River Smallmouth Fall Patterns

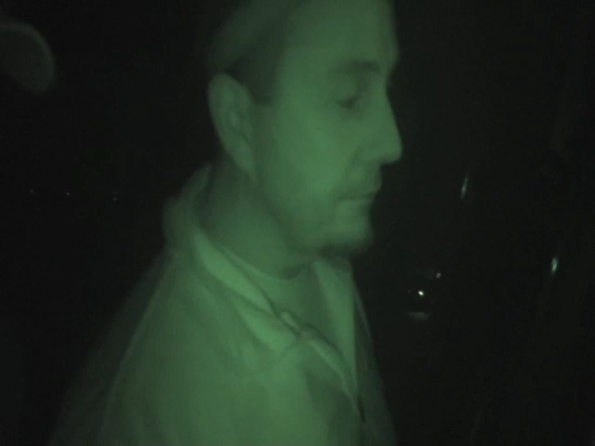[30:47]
This was from November 10th. Today is what? November 6th. And this really helps us jumpstart some patterns.
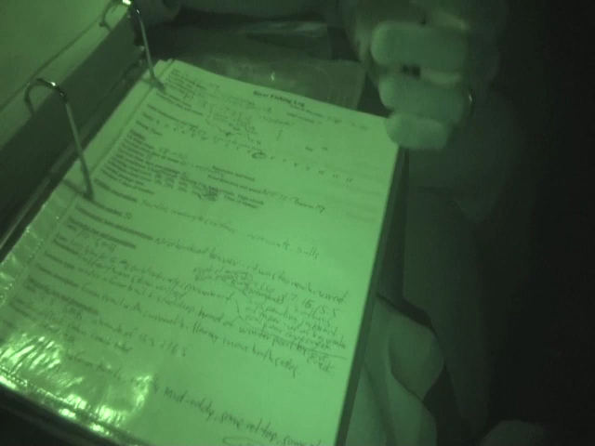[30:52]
The biggest one was a 19-incher on a one ounce black spinnerbait with a single number 6 gold Colorado blade.
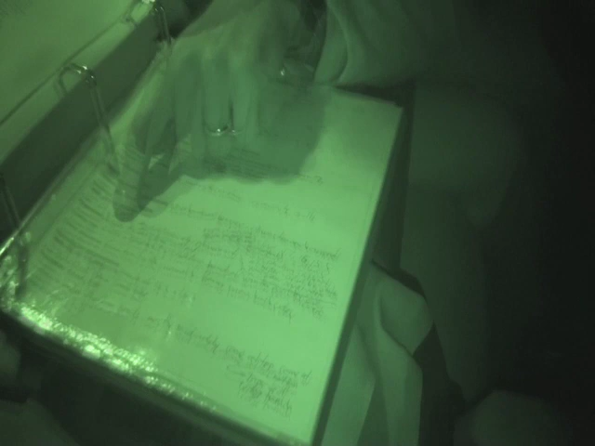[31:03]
Here's the important thing. Location type. Under a foam trail.
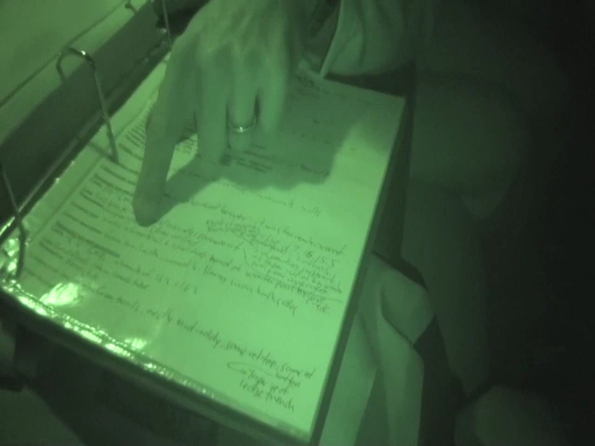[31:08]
And that's in common with how I got most of the other ones, which were on Cabin Creek tubes.